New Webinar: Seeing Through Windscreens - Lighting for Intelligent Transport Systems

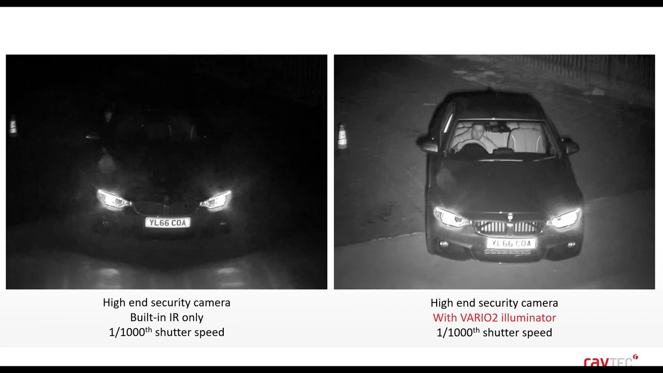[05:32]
This one, the first one that we're looking at is just to show how much more power you need to see through the windscreen. So on your left, you've got a high-end security camera set with a 1-1000 shutter speed. For all of the images that I'll show you that we've done in testing, we'll be using the 1-1000 shutter speed. And I'll be talking a lot about the importance of shutter speed a little later on in the presentation. But in these two images, it's the same camera with the same shutter speed, so the same exact setup.
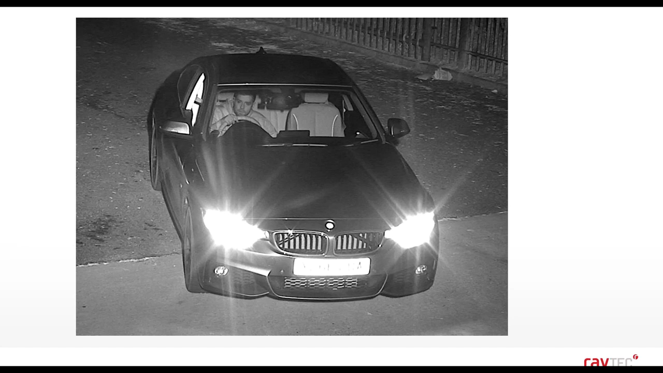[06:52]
So this is the image that we've just seen with the vehicle and seen through the windscreen. And then I'm going to show you the same image with the driver's head out of the window. And that will just show you how much overexposure there is. So that just shows how much more power we are using in order to get that image through the windscreen. So you can see when he puts his head out of the window, we can't see him, it's completely overexposed. So you need a lot more light. How much more light you need will completely depend on your application.
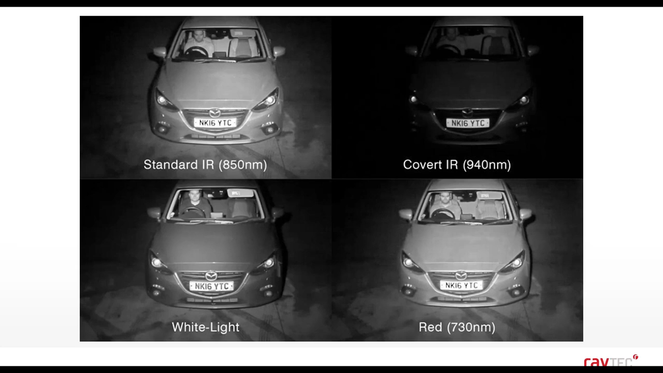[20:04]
where we get a little bit more detail from the from the driver and from the passenger side as well. But on this image, you would probably see there's not that big of a difference between the 850 and the 730. When I show you the next example, this is when we really start to see the difference. So now this is a side of the vehicle, with again, the same four examples.